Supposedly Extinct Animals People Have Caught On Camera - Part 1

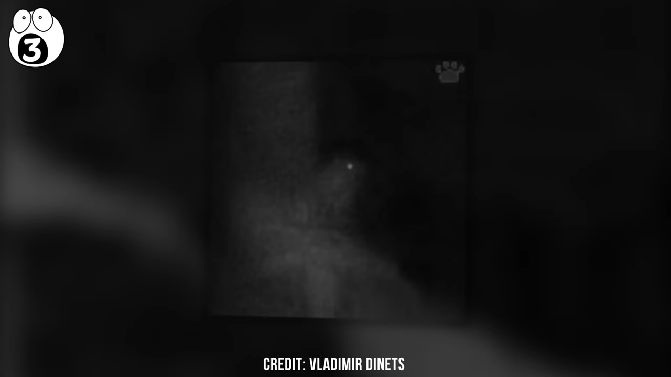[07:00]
Here are the stills of the images, that were captured of the creature, using a night vision camera, in the snowy night.
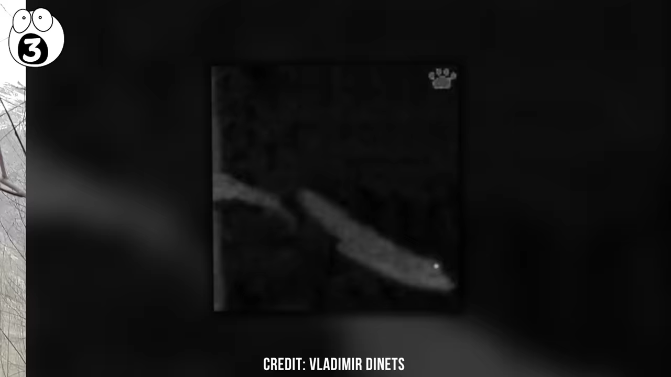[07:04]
The squirrel, is the largest gliding animal, ever discovered, and can still glide effectively,